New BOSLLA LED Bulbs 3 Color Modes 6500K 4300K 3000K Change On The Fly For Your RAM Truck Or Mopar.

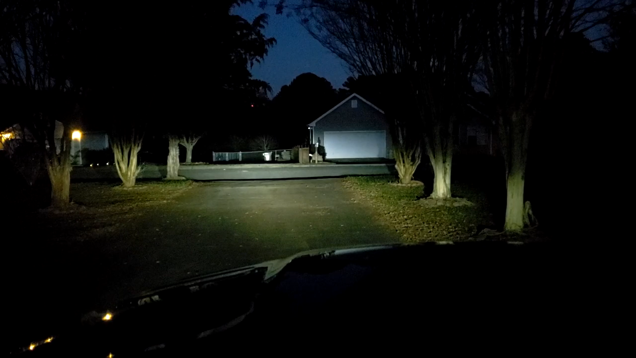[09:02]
and that's looking down my driveway definitely pretty bright all right so again that is what the 65k looks like and it is not completely dark out here yet but you can definitely tell they are very bright and the next setting this is going to be the 43k so this is going to be 4300 definitely has a pretty yellow tint but still pretty bright and then this is going to be the 3000k
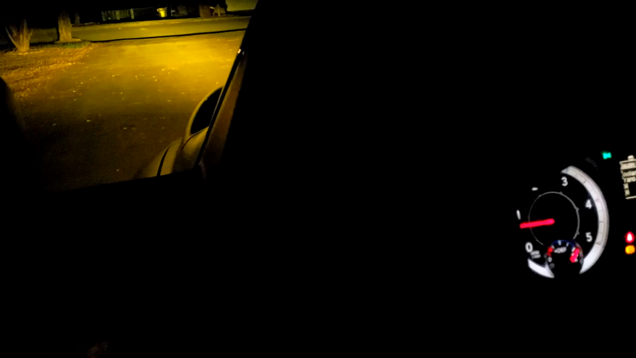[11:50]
option so all we're going to do is flip the headlights off and then back on again